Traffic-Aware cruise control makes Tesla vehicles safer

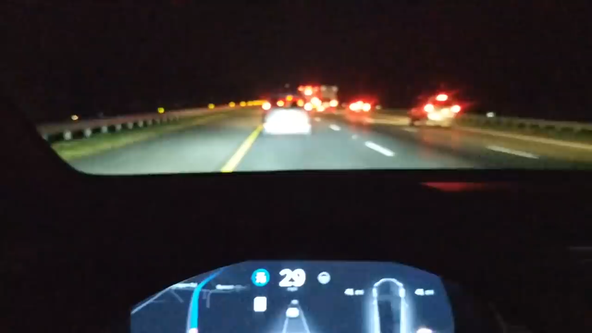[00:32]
Tesla's vehicles can change lanes now. If another vehicle is in front of them, the vehicle can sense that by using a camera sensor mounted behind the windshield, abruptly sending a signal to the engine.